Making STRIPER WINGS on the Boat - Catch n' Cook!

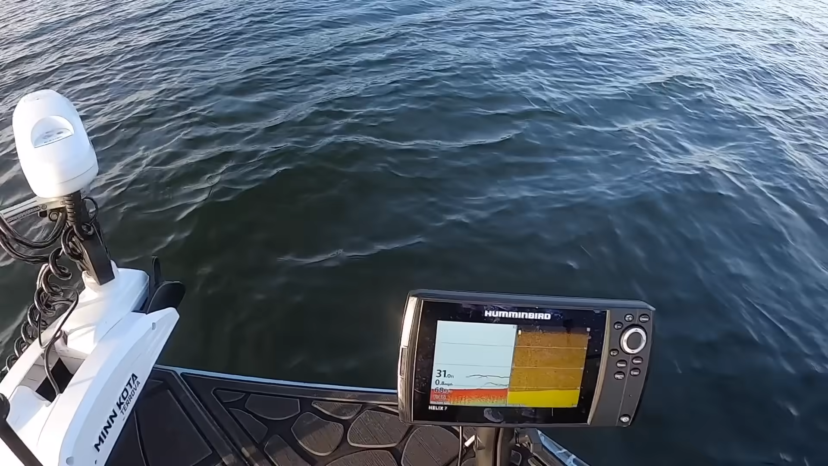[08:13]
Look at that right there. See that? We got striper. I think those are striper down there.
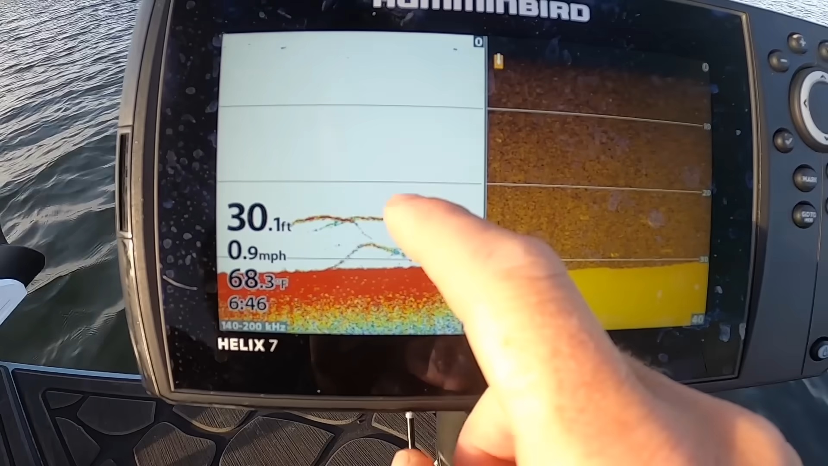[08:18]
On screen: depth 30.1 ft, water 68.3°F, speed 0.9 mph
And our bait's probably hanging out in about 10 feet. They're just coming up and hammering it. Guys, I'm letting this planer board out and it's already getting hit.